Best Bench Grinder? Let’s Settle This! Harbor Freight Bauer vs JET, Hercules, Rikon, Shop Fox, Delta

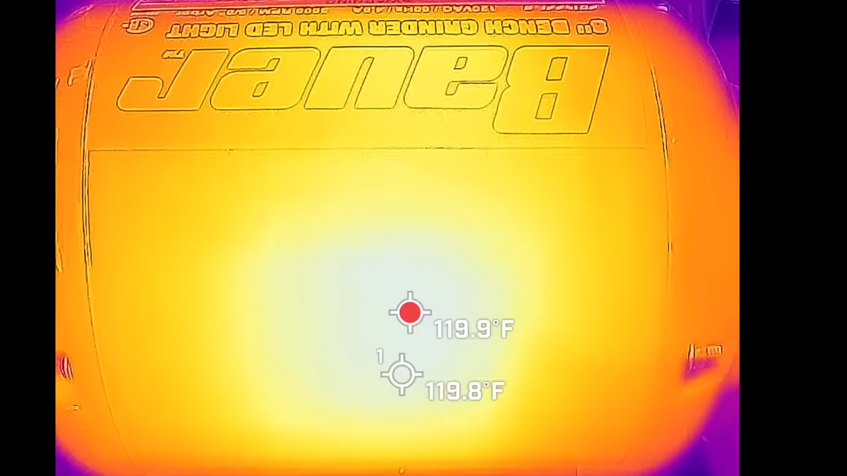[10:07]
At 10 minutes, the power is at 120 degrees. At 15 minutes, it's the same temperature as the wind at 130 degrees.
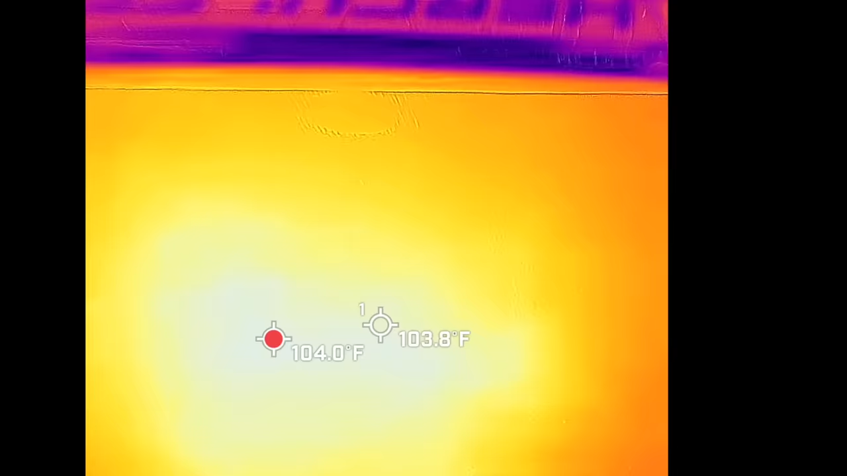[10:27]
At 10 minutes, the Hercules is at around 103 degrees.
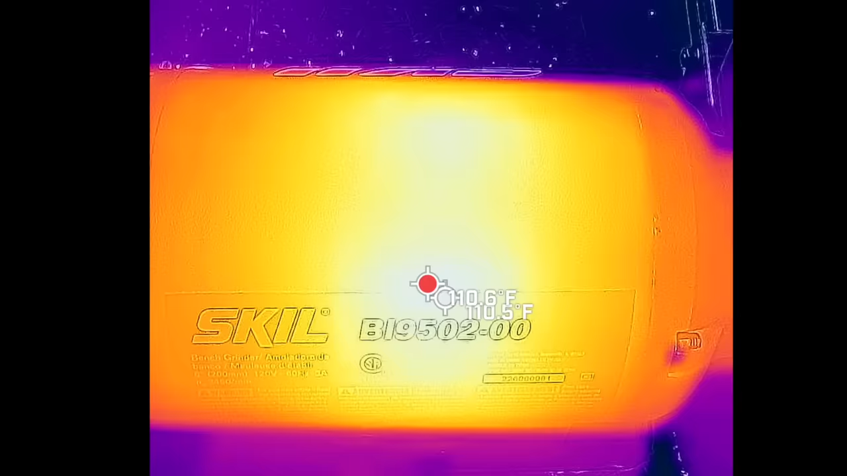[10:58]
After 15 minutes, the skill is only at 110 degrees.
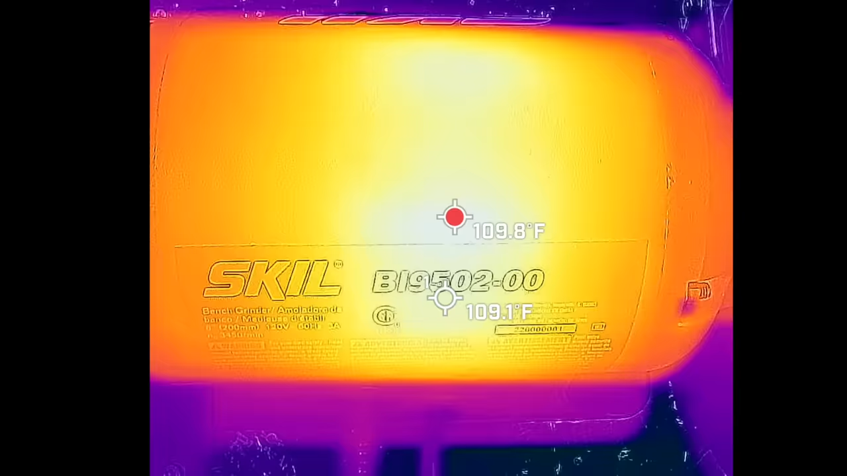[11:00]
On screen: spot 109.1°F
And the skill made it to around 700 watts before running out of steam. The skill has a 3 amp hour rating, and it definitely passed the test.
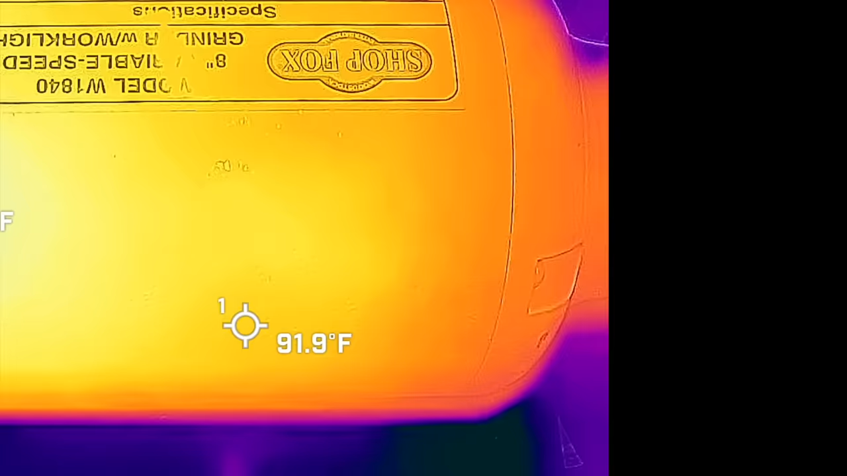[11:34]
On screen: spot 91.9°F
At 10 minutes, the Shop Fox is only at 92 degrees. So the Shop Fox is running the coolest yet.
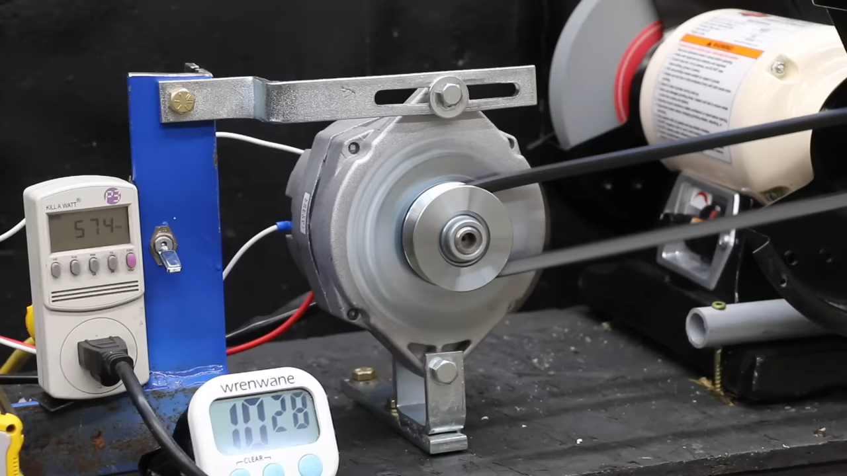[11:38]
At 15 minutes, it's the coolest yet at only 160 degrees or 11 degrees cooler than the Delta.
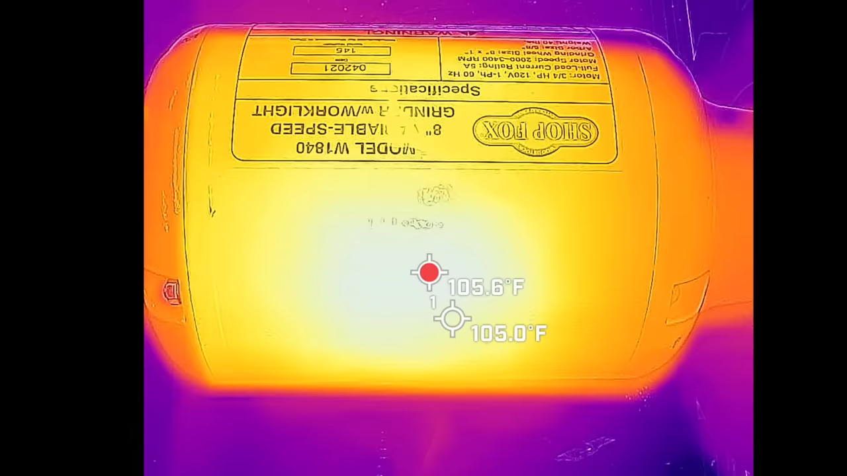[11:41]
It's also 24 degrees cooler than the Hercules.
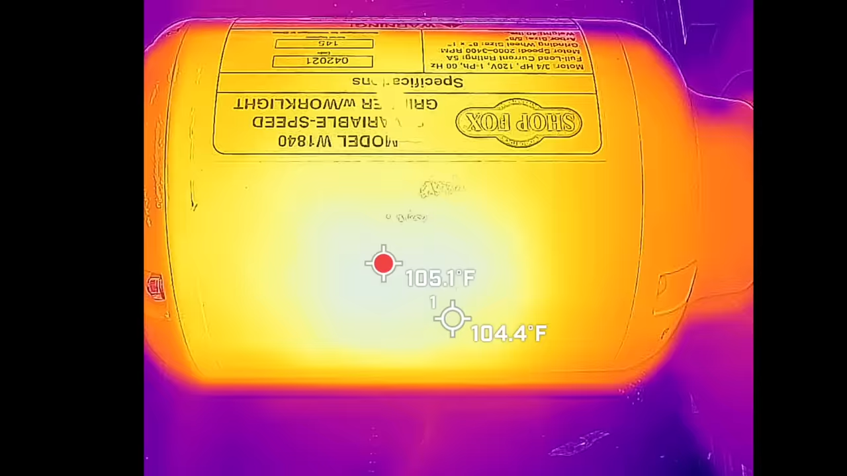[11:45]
And the Shop Fox held on the longest and finally gave up at 1,325 watts.
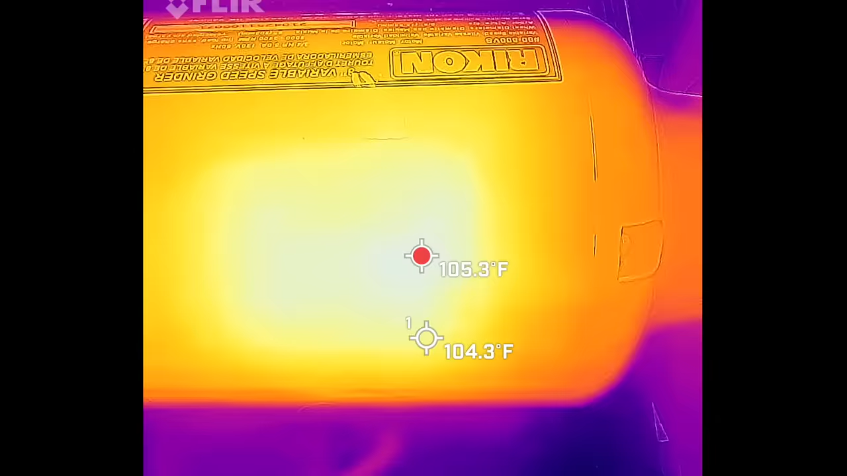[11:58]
At 10 minutes into the test, the Rikon is at 105 degrees Fahrenheit or very close to the same as the Shop Fox.
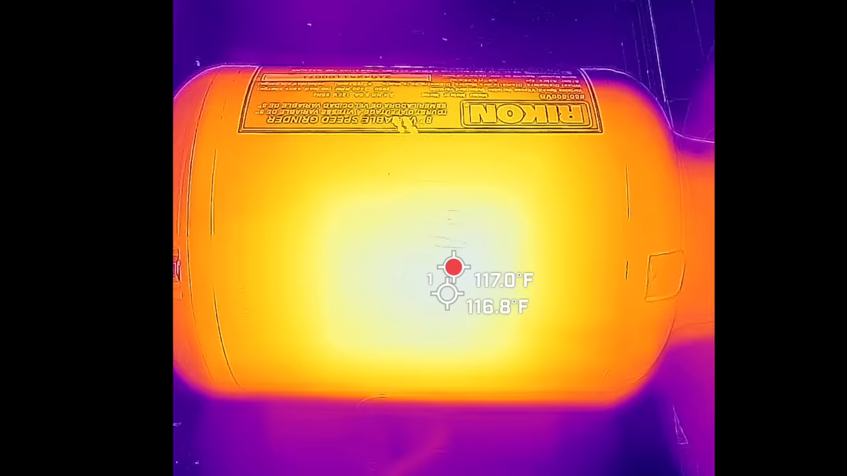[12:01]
At 15 minutes, the Rikon is about the same as the Delta at 116 degrees.
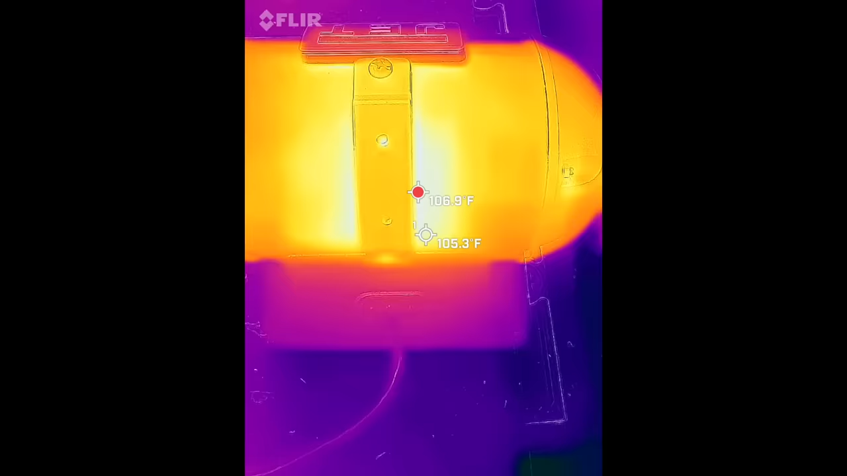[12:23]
At 15 minutes into the test, it's running the coolest yet at 106 degrees. So even with the bigger load, the jet is running the coolest yet. And the grinder is making a ton of torque, and the wattmeter is maxed out.